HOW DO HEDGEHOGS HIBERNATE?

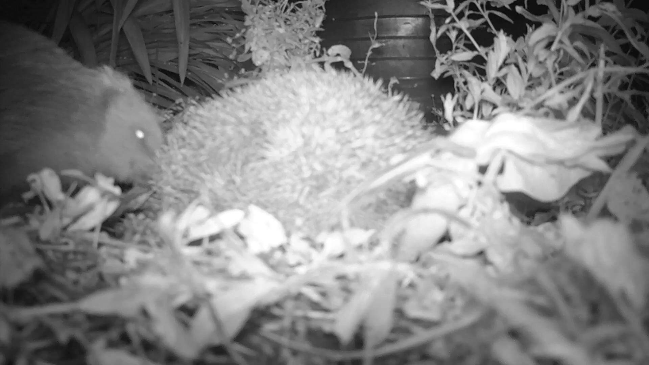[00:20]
To achieve such a state, it is vital that a hedgehog correctly prepares.
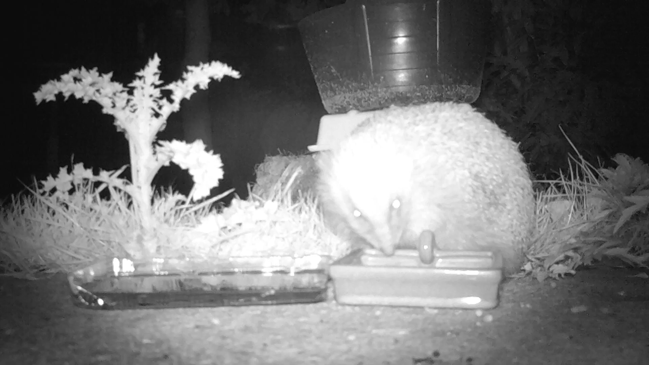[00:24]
Firstly, it must eat enough to gain sufficient weight so that its fat stores can carry it through much of the winter.
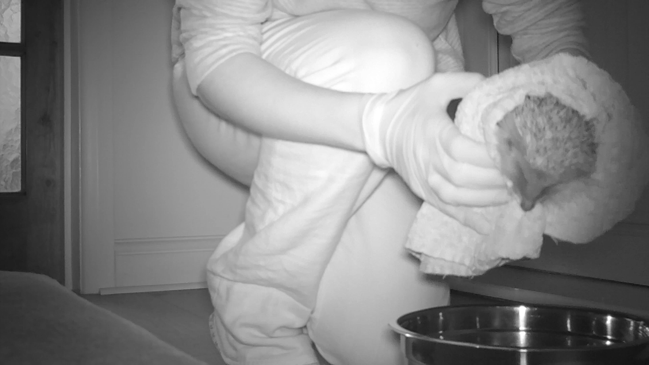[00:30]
The hedgehog wants to be about 600g by the time it settles down for the long rest, as otherwise it may not have the energy to awake when spring arrives. It also needs a good nest in which to nestle down in.